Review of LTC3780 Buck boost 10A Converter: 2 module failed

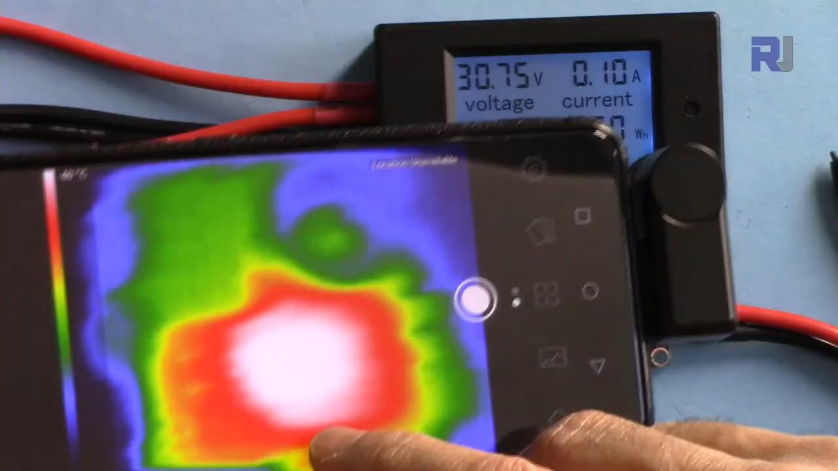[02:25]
this is the thermal image for that as you can see it cools down and heats up almost 180 degrees
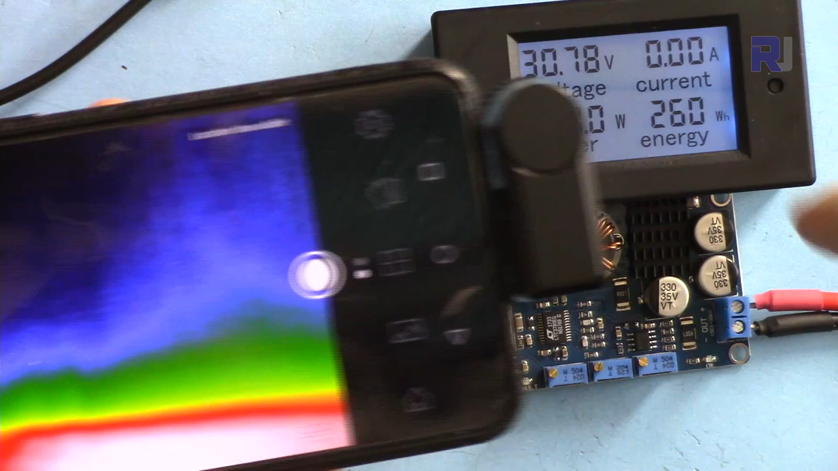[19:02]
the temperature I'm using the seek thermal camera with the app with android version I purchased it from amazon
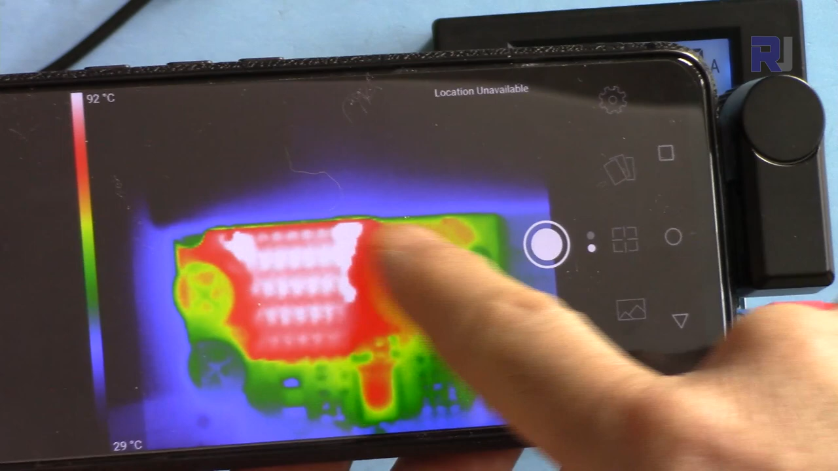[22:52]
On screen: scale top 92°C, scale bottom 29°C
the thermal image 90 degrees 5 ampere Celsius at this white spot and if you pay attention to the module this is the left side of the module and now
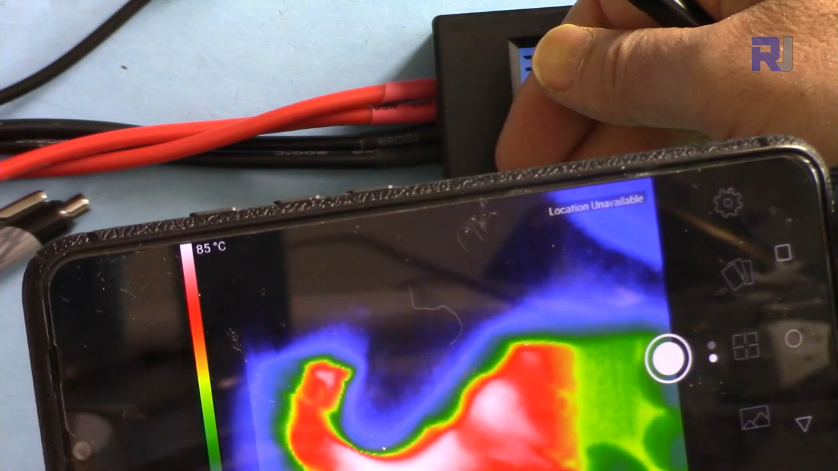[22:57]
On screen: scale top 85°C
as you can see here at this spot this is